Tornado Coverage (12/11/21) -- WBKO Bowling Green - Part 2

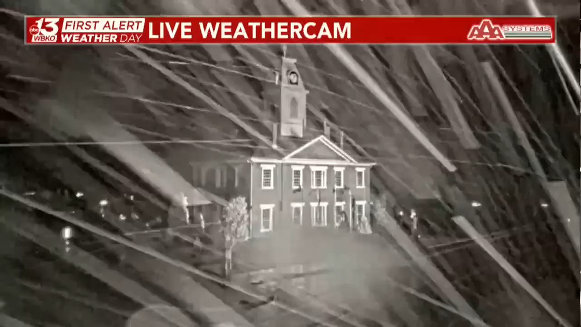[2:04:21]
And I just put this imagery up live on the air. This is downtown Elkton, which you're looking at right now. Yeah, so this is, this is where that tornado warning is right now.
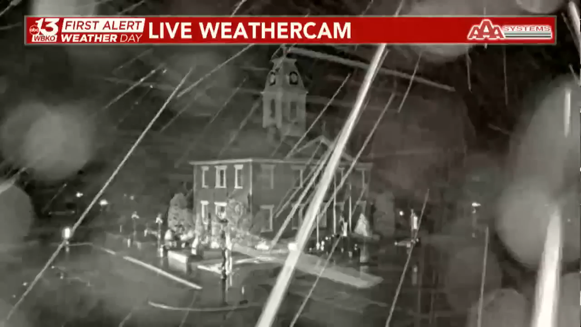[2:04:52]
Also, this tornado warning now includes Logan County making its way to the north and east, getting close towards the Russellville community. And we'll let this camera roll for a couple more minutes with that heavy rainfall.